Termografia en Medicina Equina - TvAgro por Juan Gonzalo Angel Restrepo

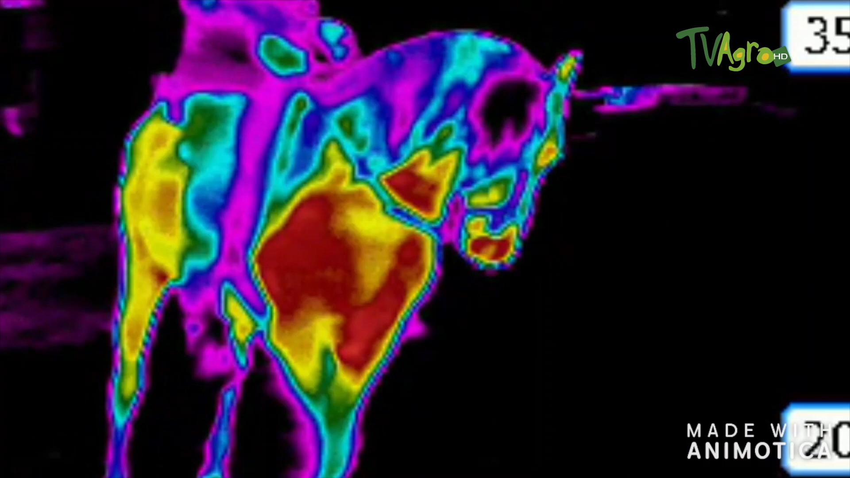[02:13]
Entonces básicamente la utilizo antes de iniciar el examen clínico rutinario para
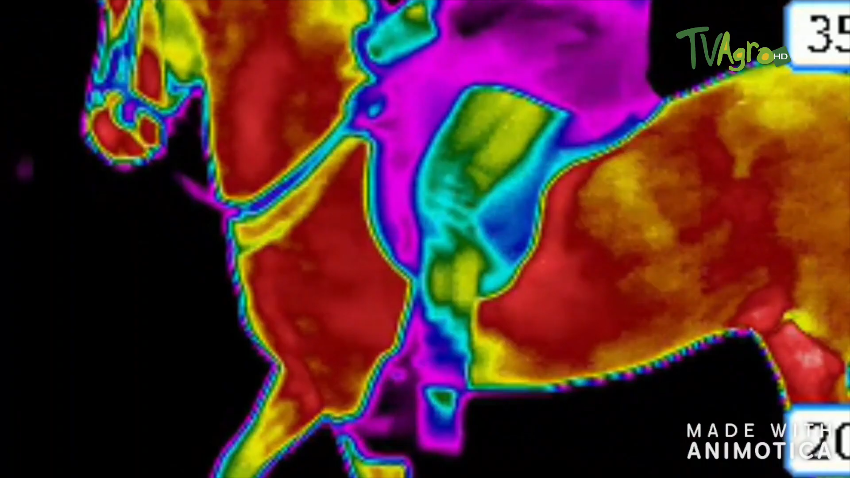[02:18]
identificar esas áreas de interés que están presentando mayor inflamación. Recuerden que uno de los signos cardinales de la inflamación es la producción de calores, el aumento en la producción de calor.
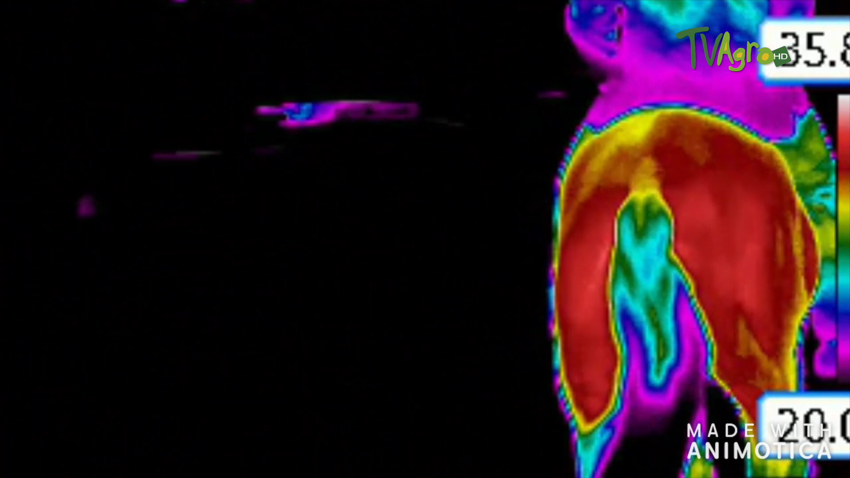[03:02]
Bueno, entonces estamos haciendo la evaluación biomecánica de este caballo.
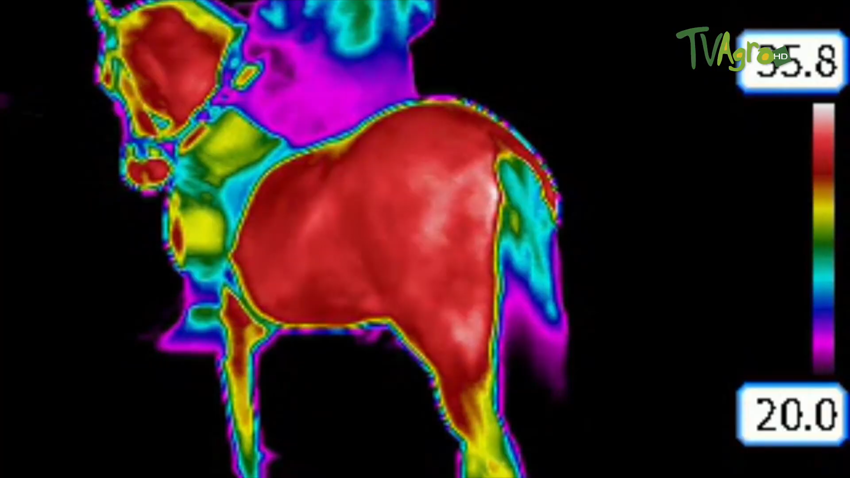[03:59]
El patrón térmico normal o lo que encuentra uno normalmente en la termografía de un caballo durante el movimiento es que los
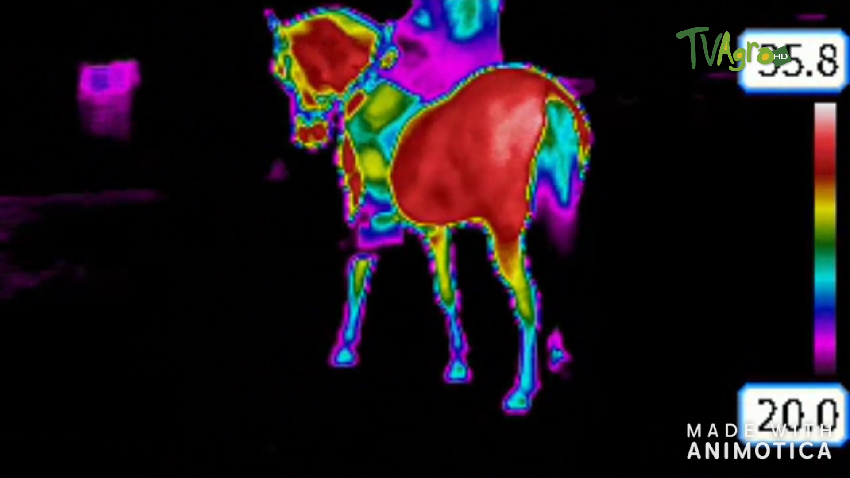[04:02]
grupos musculares del cinturón escapular y los grupos musculares del tren posterior son los más activos,
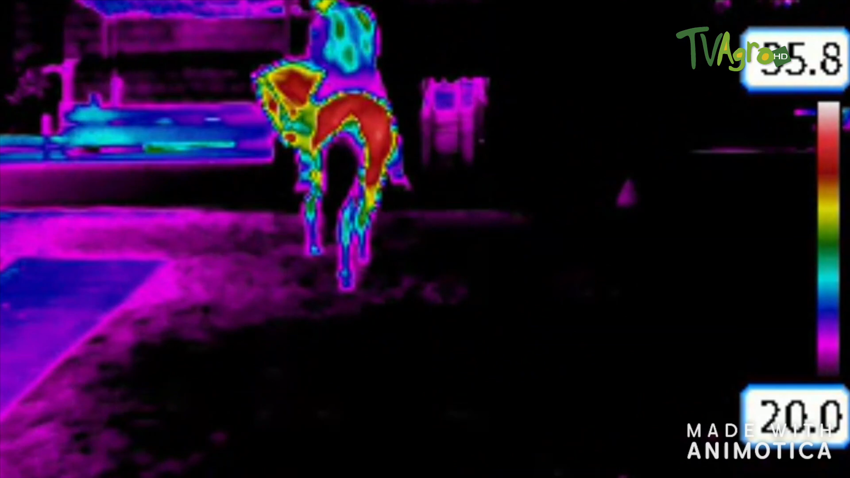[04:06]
junto con los músculos del cuello.
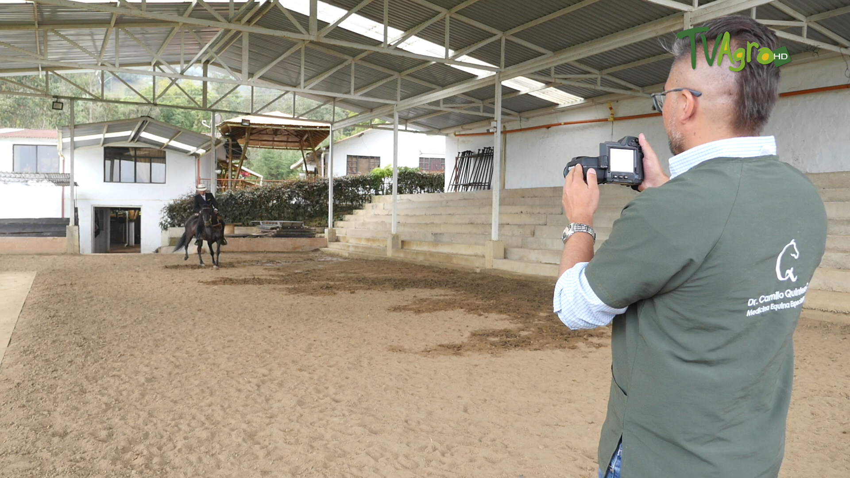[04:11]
Las porciones distales, es decir,
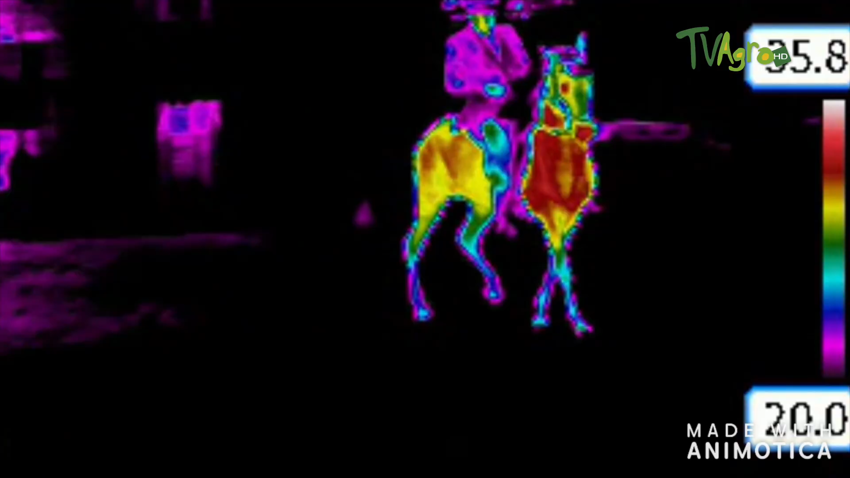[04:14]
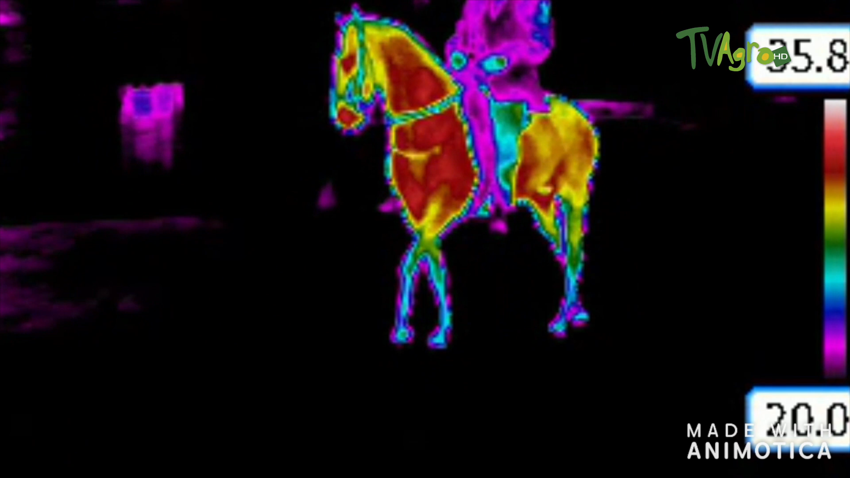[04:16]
la región de los miembros en las cañas y hacia la porción más distal, hacia las cuartillas, son las regiones normalmente más frías del caballo.
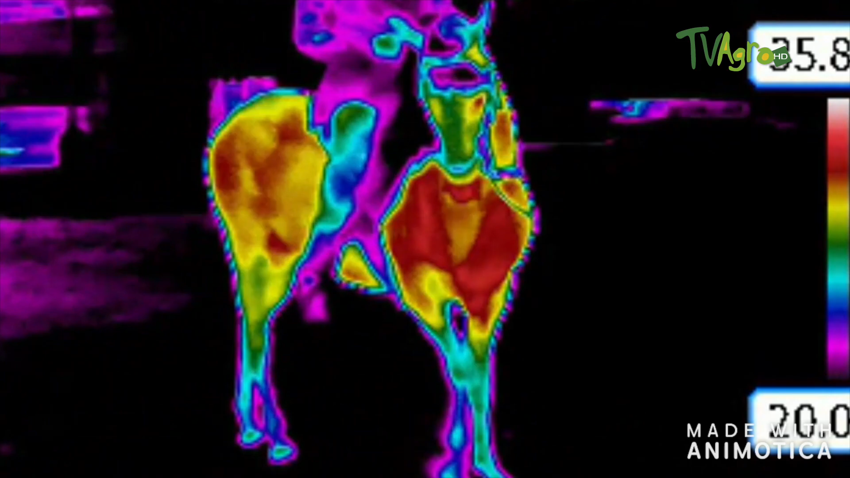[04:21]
¿Por qué razón? Básicamente porque son las regiones que reciben menor irrigación.
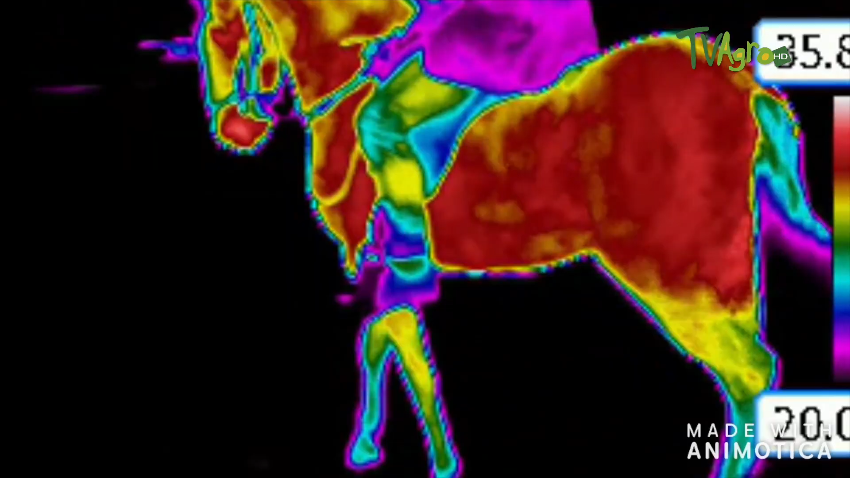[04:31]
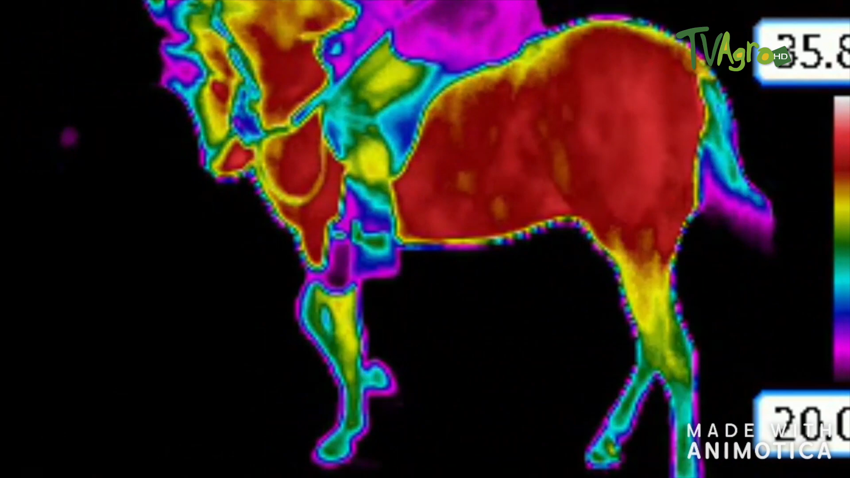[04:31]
Entonces, donde tenemos paquetes musculares más grandes es donde tenemos mayor tasa metabólica,
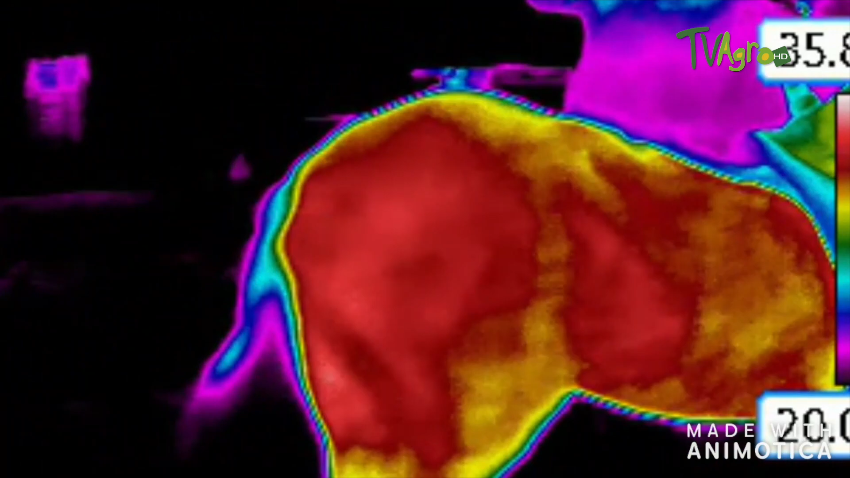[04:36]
mayor circulación y de esa manera mayor producción de calor.